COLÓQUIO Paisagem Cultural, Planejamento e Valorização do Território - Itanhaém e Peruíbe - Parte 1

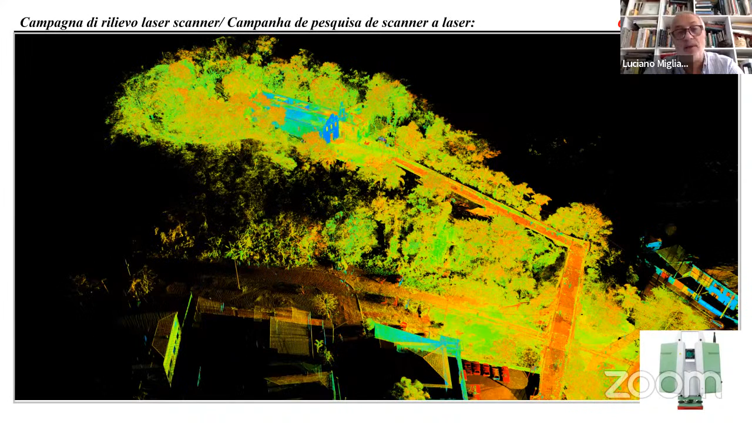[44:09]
è utilizzato con laser scanner è utilizzato soprattutto per la sua confiabilità e per la
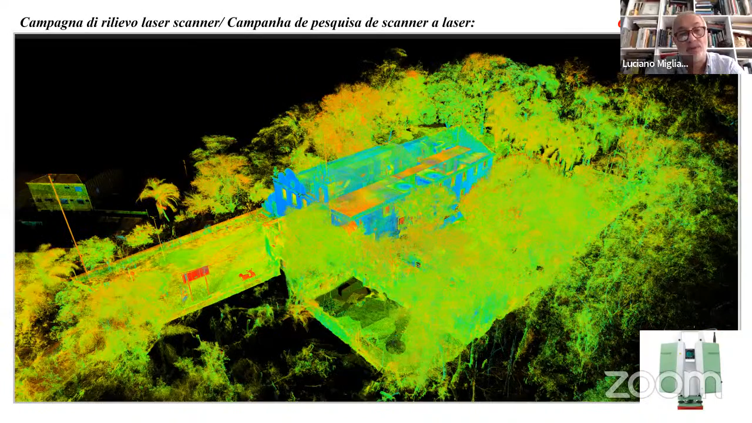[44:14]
sua esattità e pur questo offreste a base per poi fare qualche tipo di elaboração
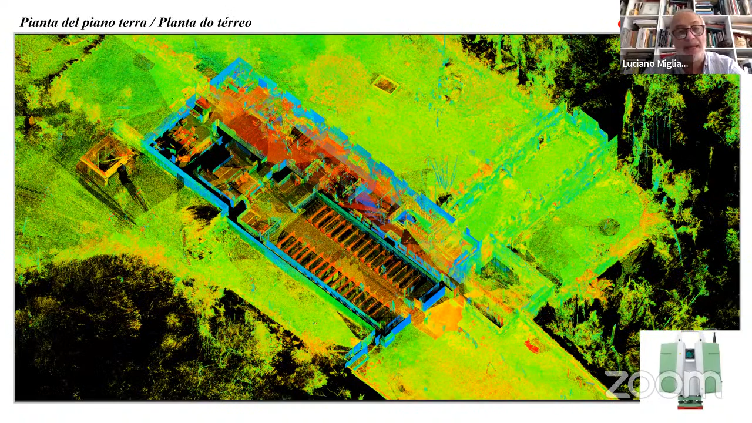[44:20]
oltre che ovviamente disegni bidimensionali possono essere utilizzati questi database
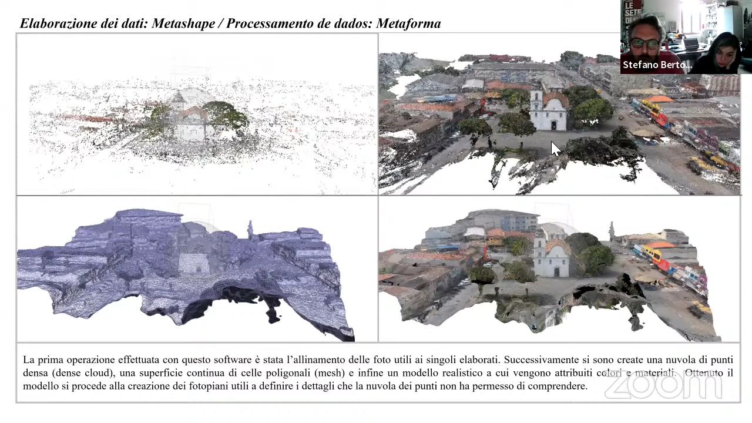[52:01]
Partindo da l'immagine em alto a sinistra e, depois, andando em senso orário, vemos que são as nuvens de pontos na parte em alto a sinistra, nuvens spares, até chegar à textura. Então, partindo da imagem em alto à esquerda e indo no sentido orário, vemos, justamente,
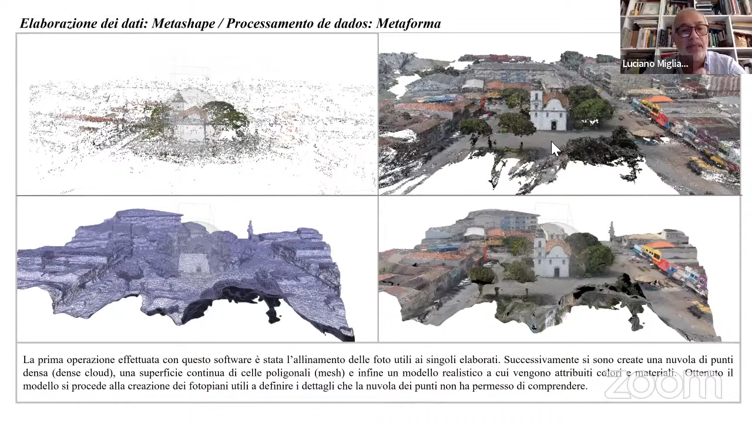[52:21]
a elaboração dos dois das imagens até chegarmos a uma imagem que possui a textura. Em esta representação, vemos, no software que se chama, da não utilizado, que é a Metashape, e vemos como são state efetuate as ripresas da drone para determinar a complexidade da copertura da estrutura de Santana, neste caso. Nesta imagem podemos ver como, ou através do do software,
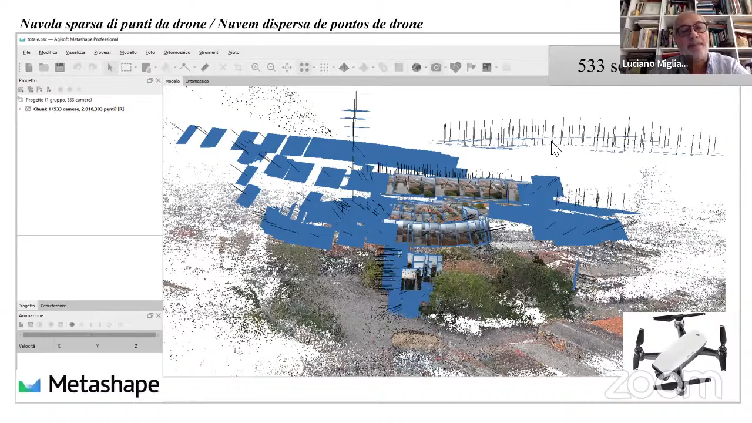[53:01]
do aplicativo que nós usamos, chamado Metashape, foram elaborados as imagens obtidas pelo drone, de forma a poder determinar a complexidade da estrutura do telhado, do edificio levantado, neste caso, a matriz de Santana. E, então, vamos a ottener um modelo mesh 3D que permete de poder desenvolver o produto final sobre mais ámbitos diversos.
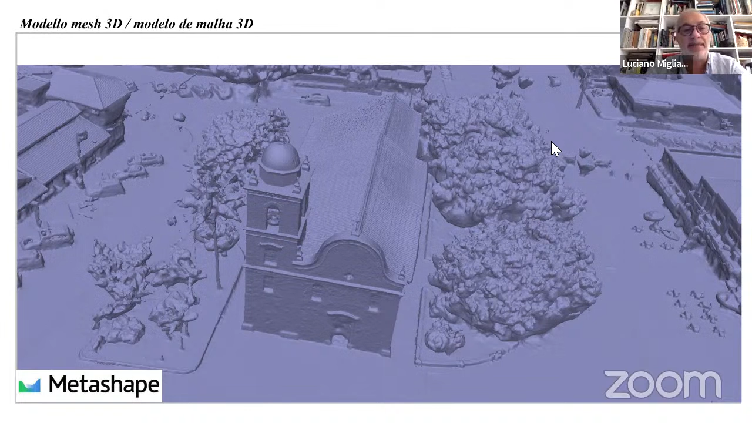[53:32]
Nesta forma, obtemos uma maqueta tridimensional que pode ser desenvolvida em vários ámbitos. Uma das possibilidades, que podemos ver depois, é a restrição bidimensional com sezões, piante, fotopianos do edificio através de cortes, Uma possibilidade, que podemos ver depois, é a representação do edificio através de cortes, plantas e planos.
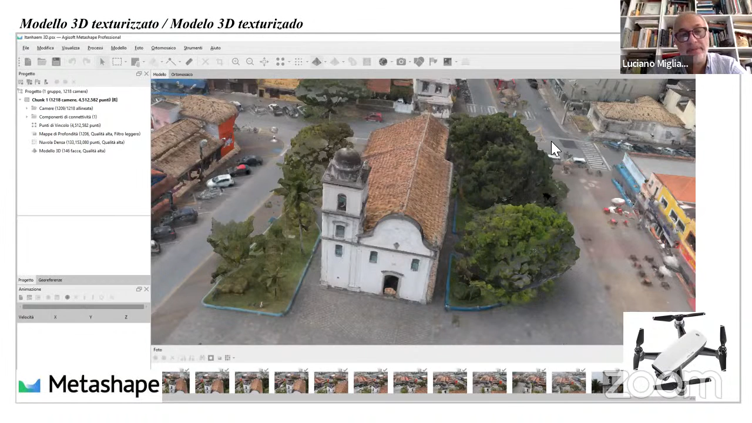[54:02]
Aqui, é representada a metodologia de aquisição, então, das fotografia que vêm feita
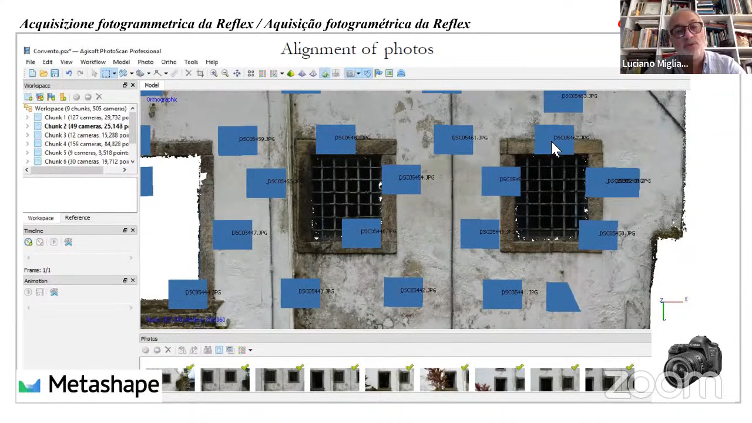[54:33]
Aqui vemos uma imagem onde vemos como é realizada, justamente, o alinhamento das várias fotografias para poder ver, para poder ver o conjunto da superficie do edificio a ser estudado. E agora, invece, passamos a quello que é o mesmo trabalho de rilievo fotogrammetrico, mas em grande parte da DITAMEM mesma. Temos o convento de Conceição ao centro e, na parte em baixo, tra pouco se verá melhor sempre a Igreja de Santa Anna.
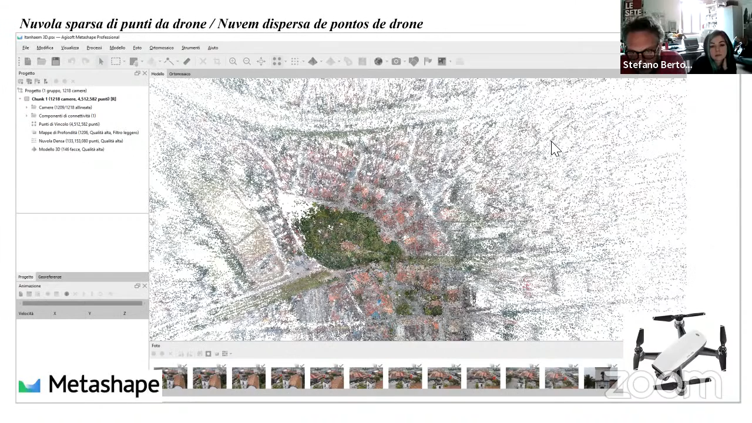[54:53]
Agora, vamos ver um levantamento fotogrammetrico, mas estendido,
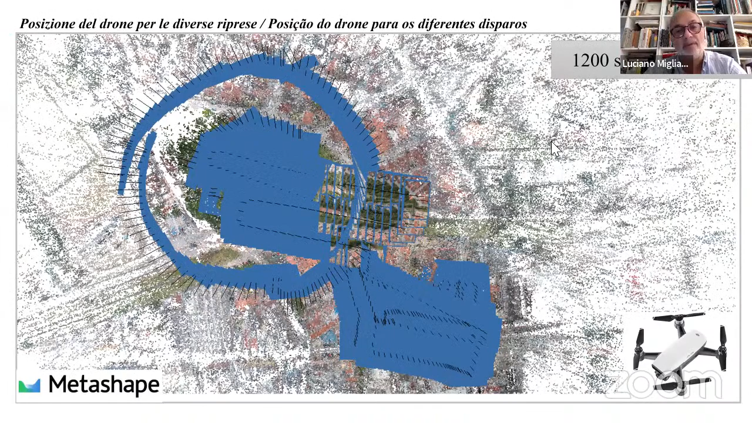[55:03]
em que nós vemos praticamente o centro de Itaniae.
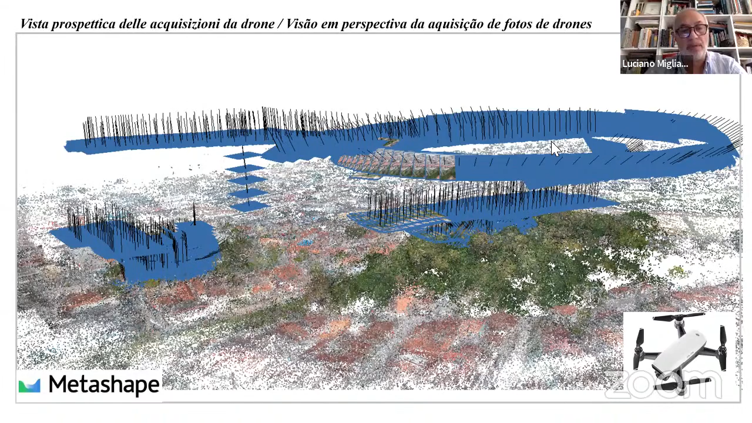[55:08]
De um lado temos o mosteiro da Nossa Senhora da Conceição e depois
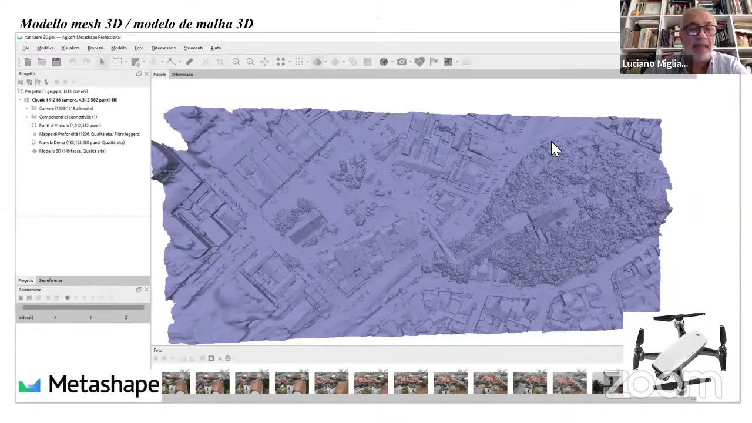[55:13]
vamos ver até a própria
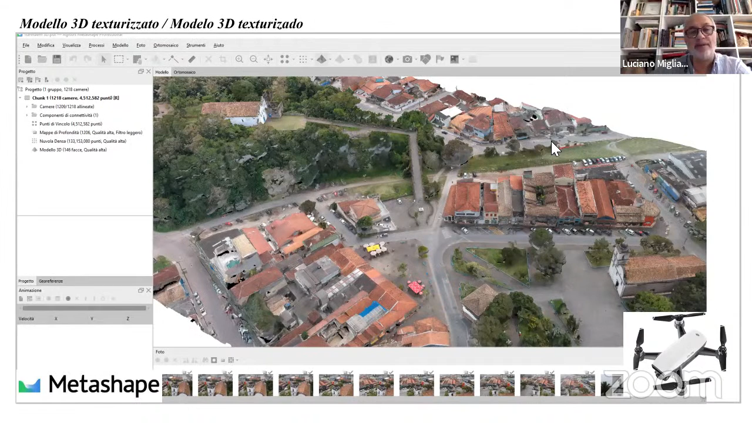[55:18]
Santana, a própria Igreja de Martins, Martins, Santana.
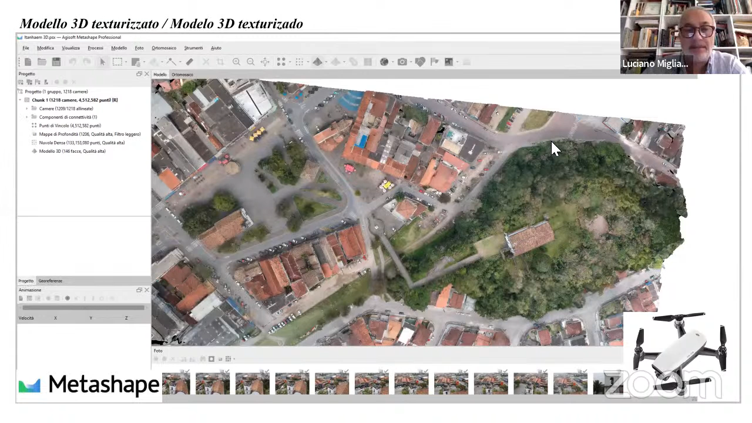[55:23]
Agora, vamos a partir de um breve vídeo com o qual vedamos como, na fase de post-produção, esses processos são sequenciales.
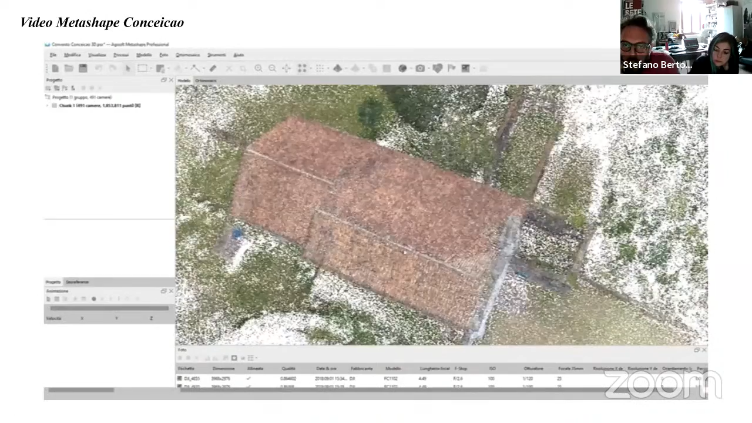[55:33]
Obviamente, requeram tempo que o software, que o computador,
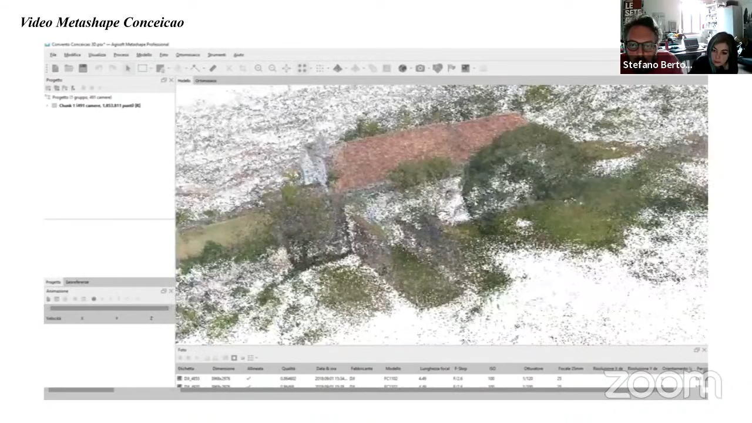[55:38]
deve utilizar para poder desenvolver o modelo tridimensionado.
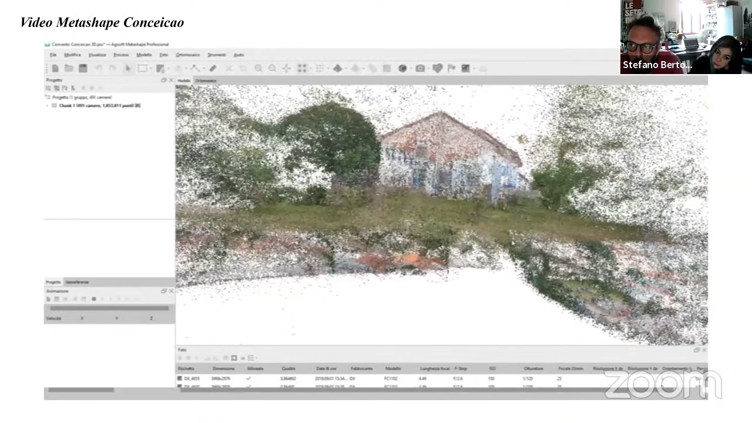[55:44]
Então, nesse breve vídeo,
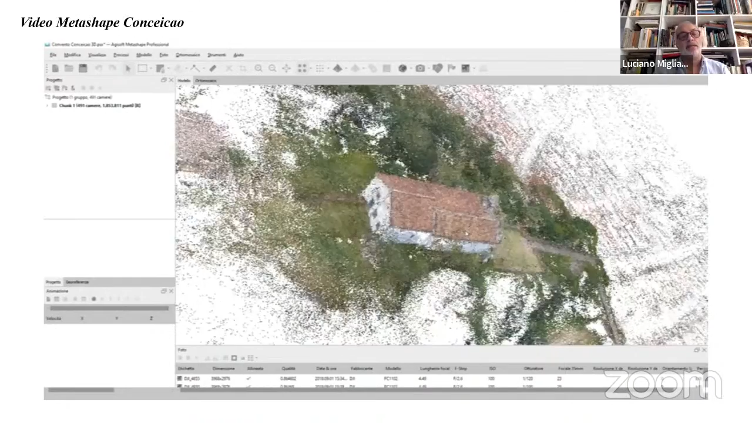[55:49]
vemos como o computador vai realizando o modelo tridimensionado a partir dos dados levantados através de uma série de passagens,
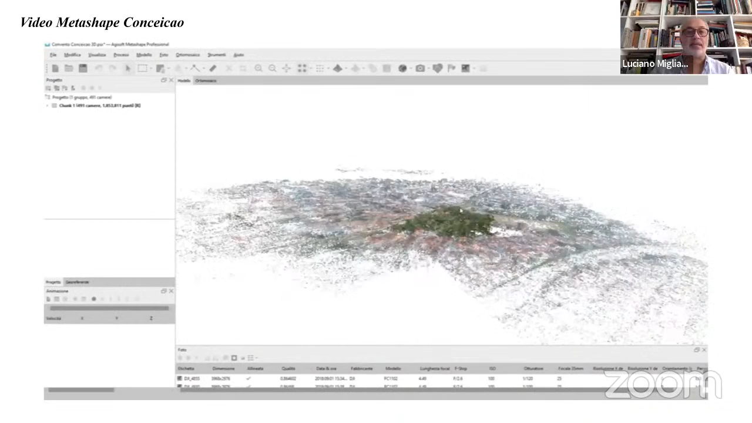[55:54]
de sequências.
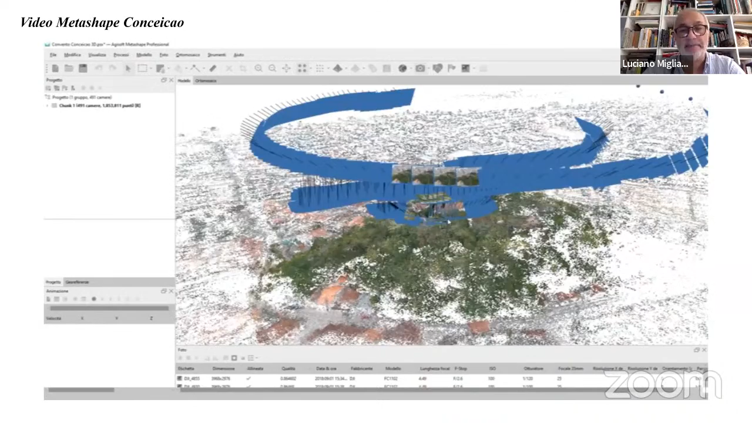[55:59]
também aqui é importante notar como os diversos
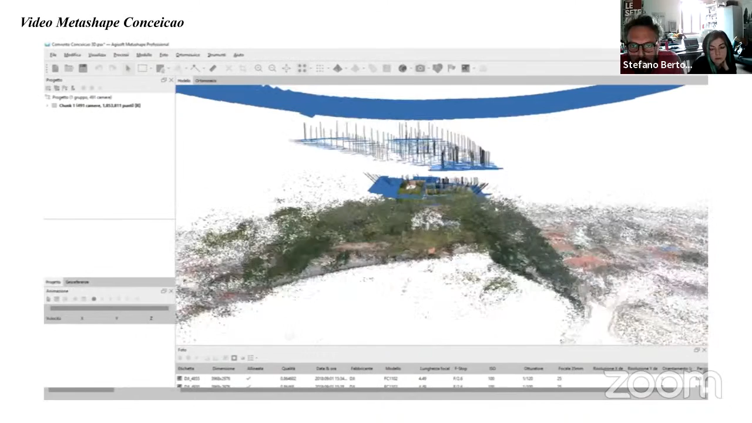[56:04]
retângulos que vemos representam cada um uma posição de aposição fotogramétrica.
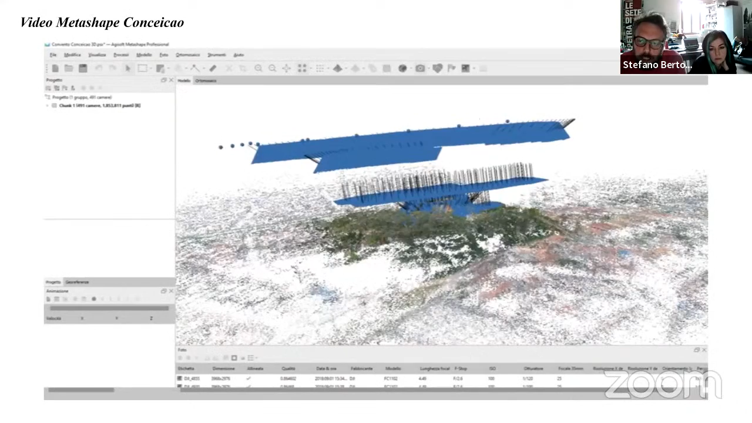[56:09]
Nessa imagem,
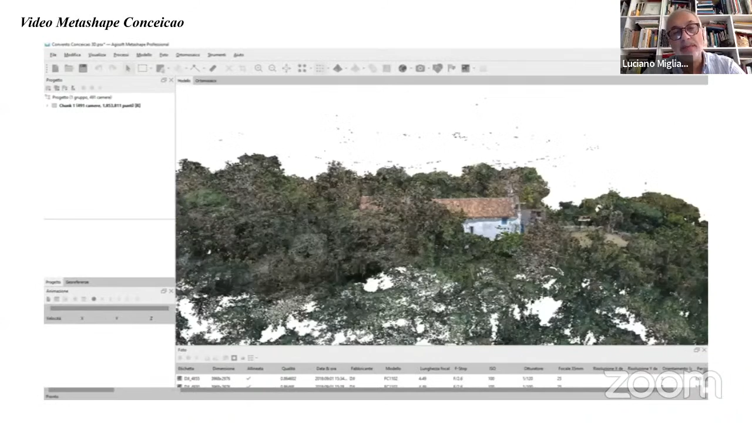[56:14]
cada um desses retângulos azuis que vemos aqui representa uma posição
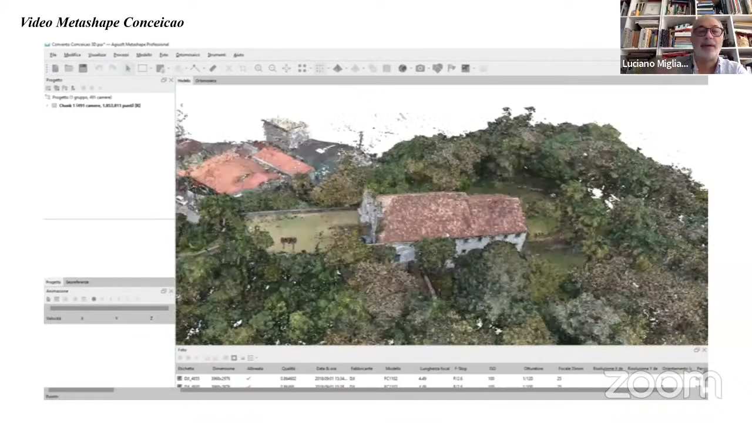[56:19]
em que foi colocado um instrumento para o levantamento fotogramétrico.
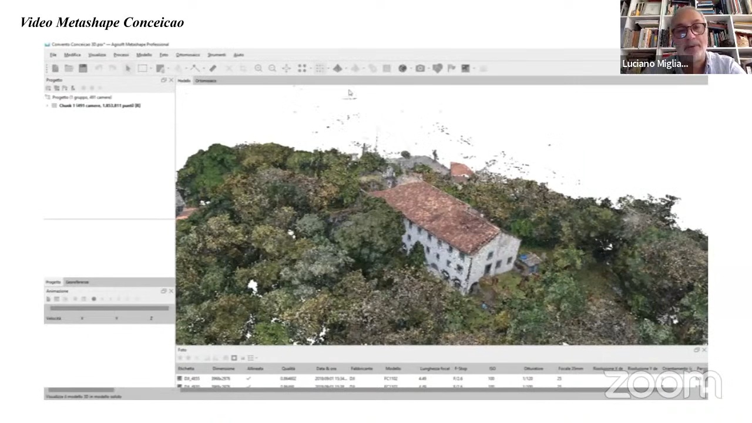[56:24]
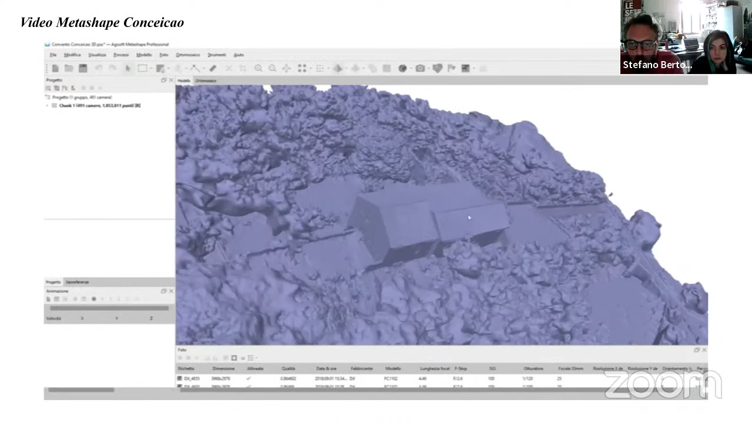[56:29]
e, então, começamos a ottener o que é importante, que é um modelo tridimensionado para texturizar,
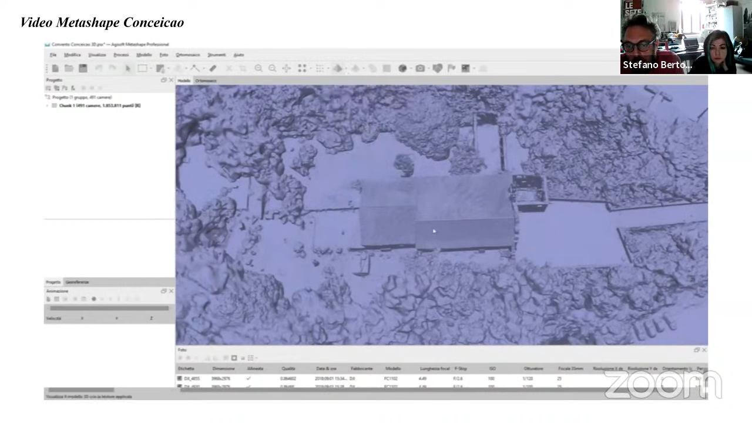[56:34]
como vemos agora, e, então, poder trabalhar para o output final.
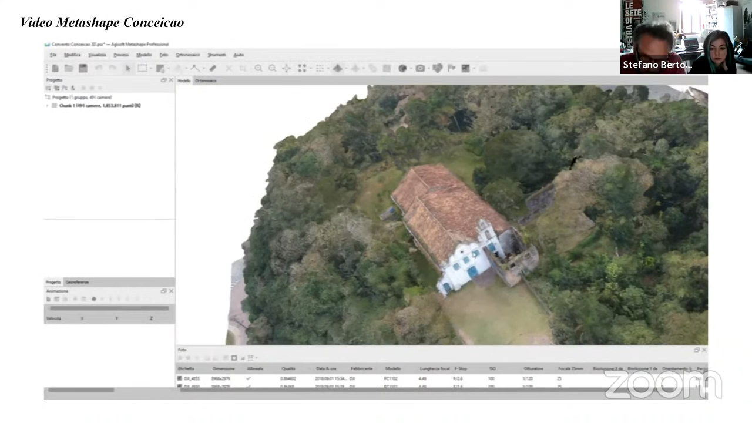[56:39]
dessa forma, a gente consegue obter uma maqueta